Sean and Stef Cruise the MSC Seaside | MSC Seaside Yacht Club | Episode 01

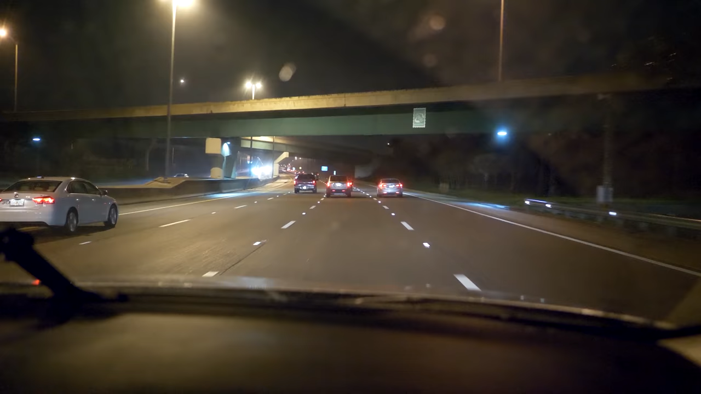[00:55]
On this trip, we are driving, and even though it was a bit soggy at times,